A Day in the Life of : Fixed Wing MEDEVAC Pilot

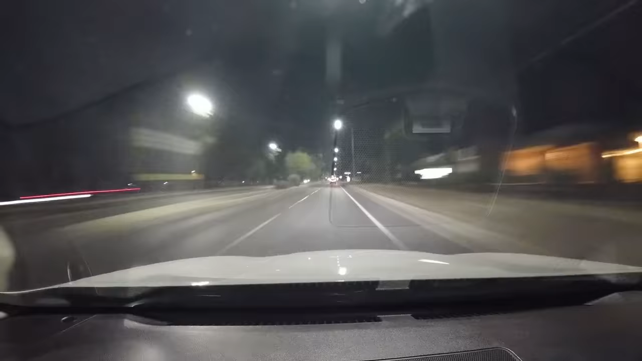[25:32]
All right, 20 minutes later, we have arrived. Tucson Medical Center, the biggest hospital in Tucson, and where we go 85% of the time.
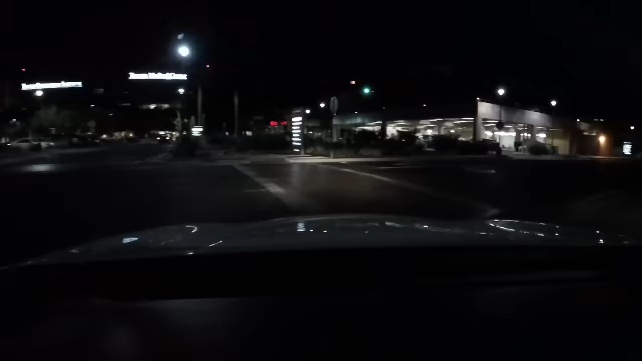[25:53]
So the crew came here by ambo, but I got got to pick them up and take them back because the AMBO charges if they take the crew back to the airport.